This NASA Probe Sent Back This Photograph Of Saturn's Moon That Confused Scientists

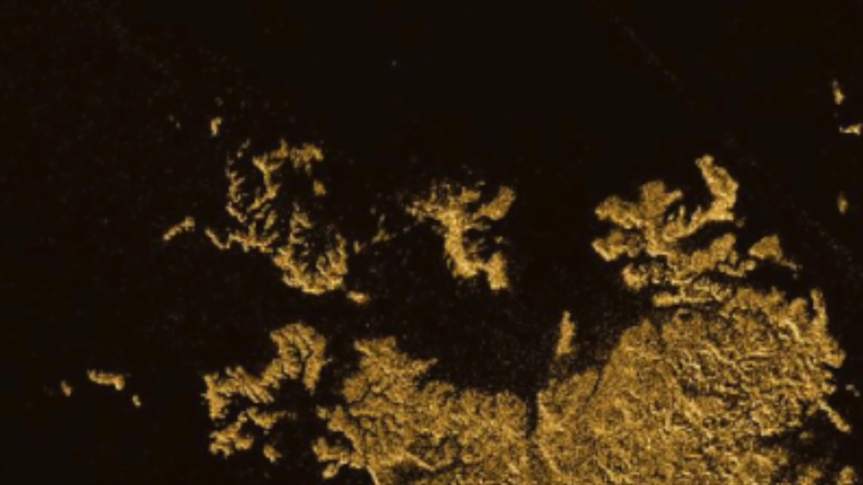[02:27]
as its surface is made up of liquid hydrocarbons flowing in rivers, lakes and oceans that can reach hundreds of kilometres across and hundreds of metres deep next to rolling dunes and mountains. It was in one of these lakes that the white blob appeared in the northern hemisphere of Titan.
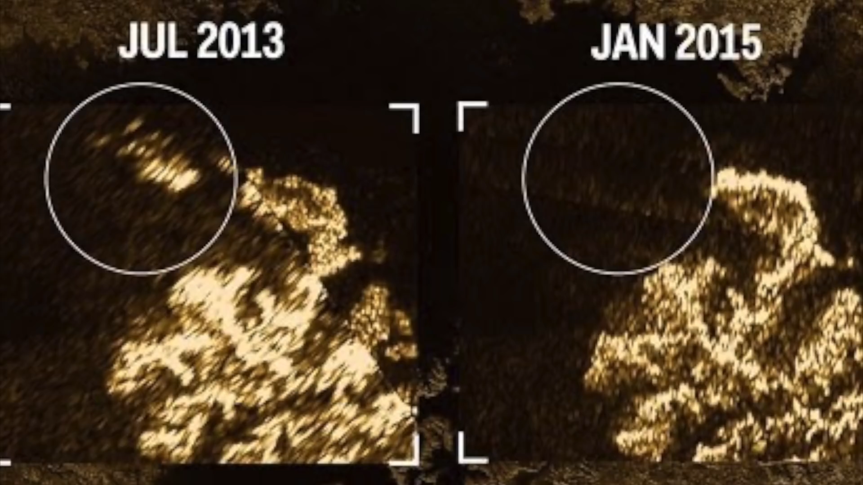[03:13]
Although Titan's lakes are generally totally smooth due to the lack of wind in its atmosphere, it is thought that the formation could be initial deep sea waves as Titan's northern hemisphere begins to slowly rotate closer to the sun. Other theories include floating icebergs, a rush of bubbles or matter being released from deep within the stagnant sea or something suspended in the liquid below the surface.